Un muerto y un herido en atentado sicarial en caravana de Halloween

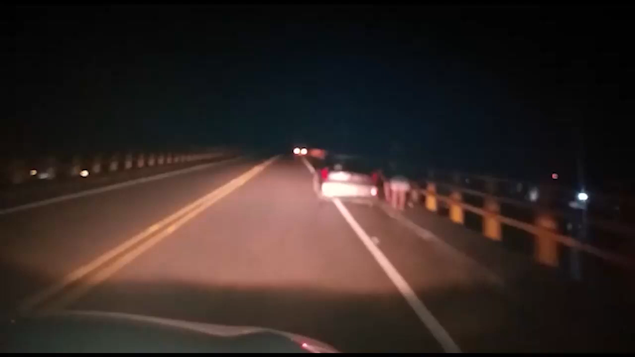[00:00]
Este lunes en horas de la noche se registró un atentado sicarial en el puente Guillermo Gaviria, límite entre el municipio de Yondó y Barranca Bermeja.